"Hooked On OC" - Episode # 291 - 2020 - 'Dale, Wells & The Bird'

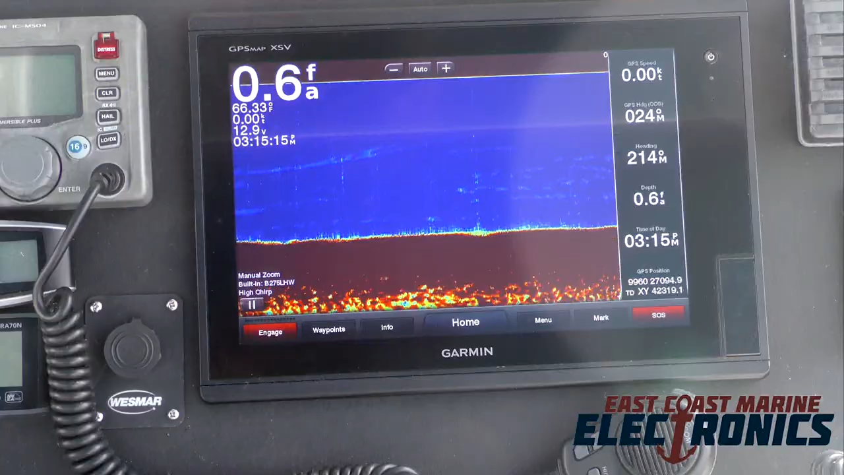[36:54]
Whether it's a chart plotter fish finder combo for your inshore bay boat,
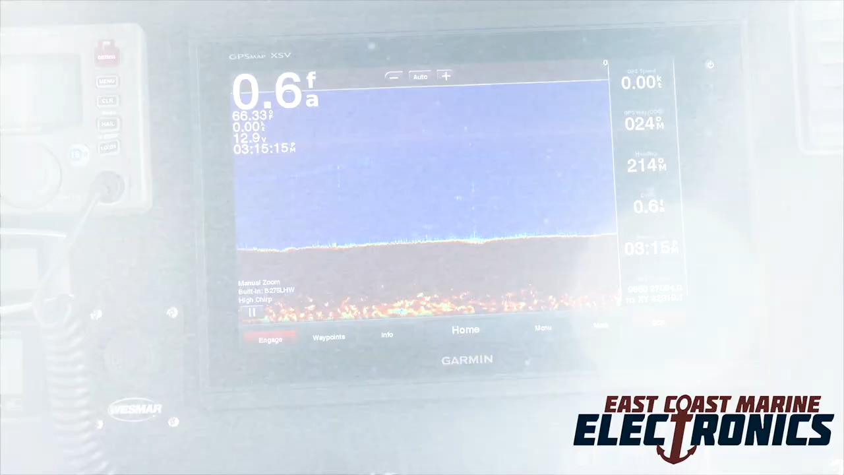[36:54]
On screen: depth 0.6 fa
or a complete electronics package including radar,
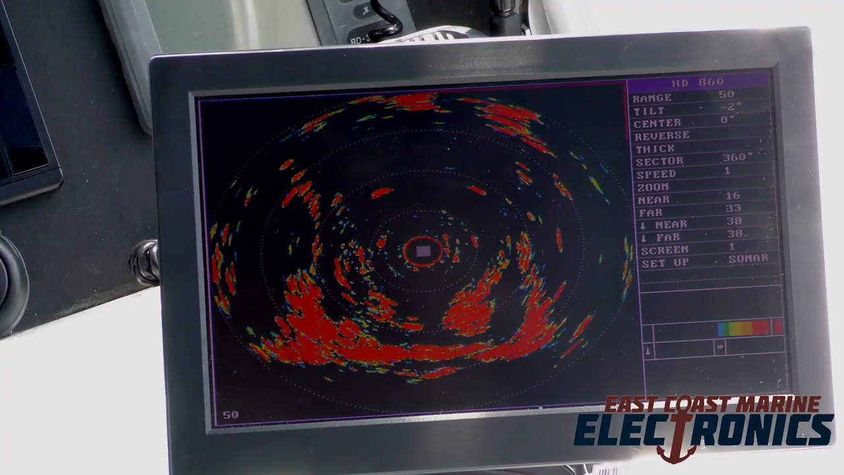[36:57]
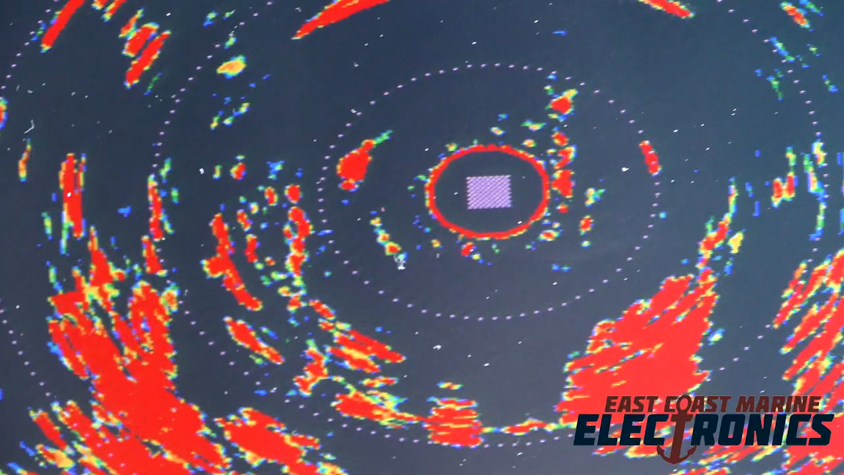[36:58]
plotter, thermal imaging camera, autopilot or sonar, East Coast Marine Electronics can handle it all.